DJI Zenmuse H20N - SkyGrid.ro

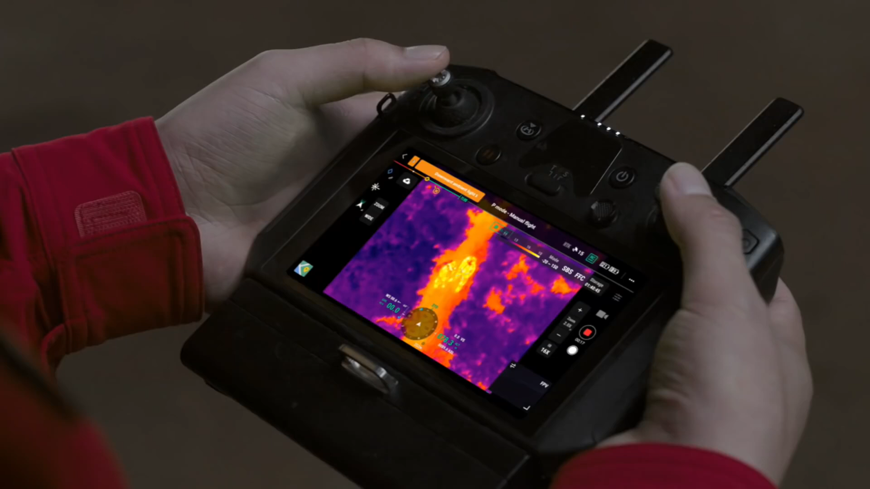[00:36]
for up to 32x thermal zoom,
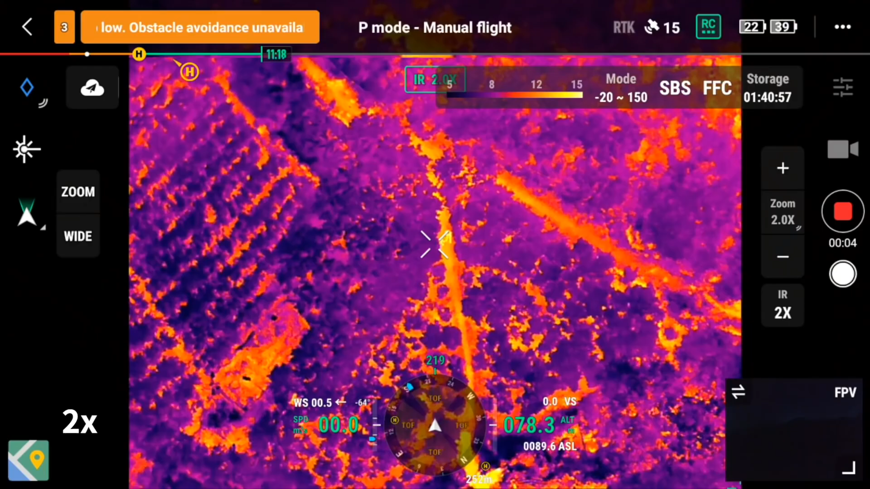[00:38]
you can get a full overview or zoom in for close details.
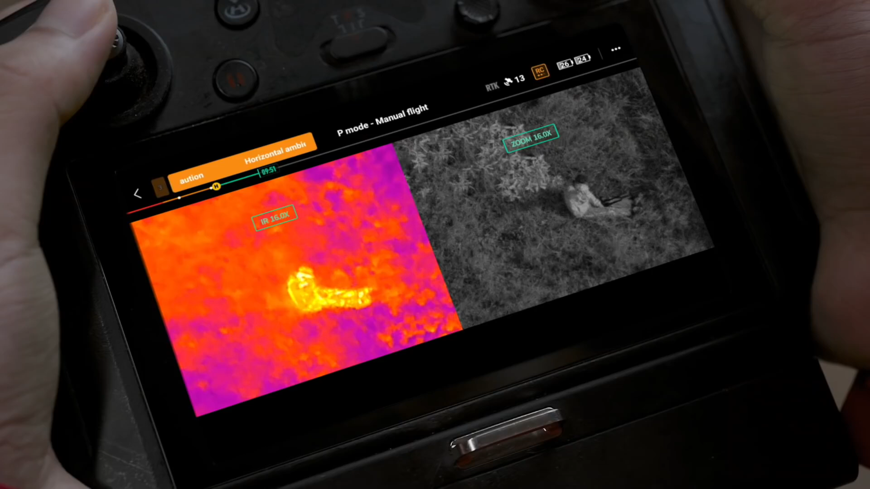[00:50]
Double search efficiency and compare details side by side to find your targets and make swift,
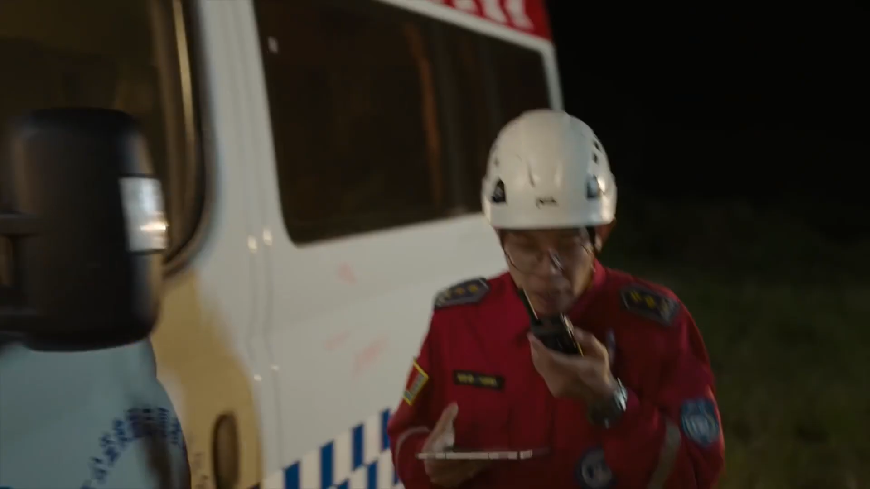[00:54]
accurate decisions.
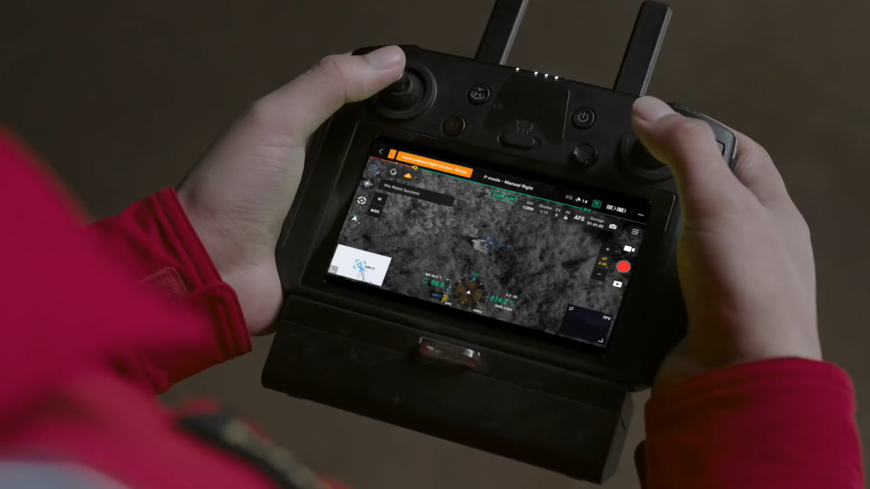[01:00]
During search and rescue missions,
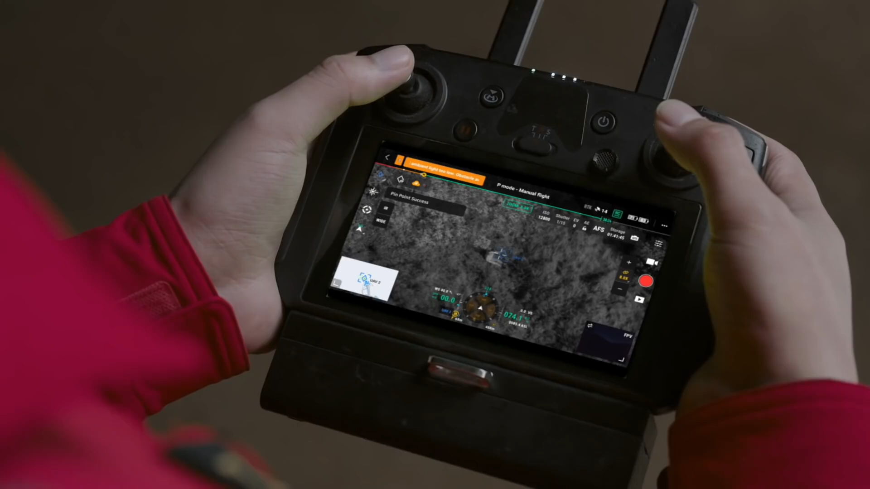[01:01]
drop pinpoints on missing people thanks to the H20N's laser rangefinder and automatically share the coordinates with your team through DJI Flight Hub 2,